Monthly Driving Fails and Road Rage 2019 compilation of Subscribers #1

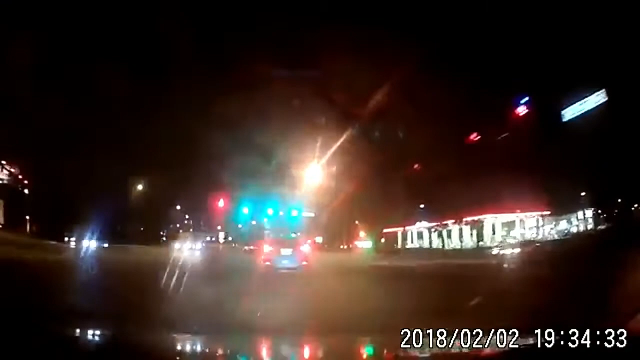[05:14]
Okay, buddy. You can stop being reckless. Thank you. sorry, you have a problem? Fucking bitch! You almost hit my fucking car with my kid! I have a green light, you idiot! I got a cam!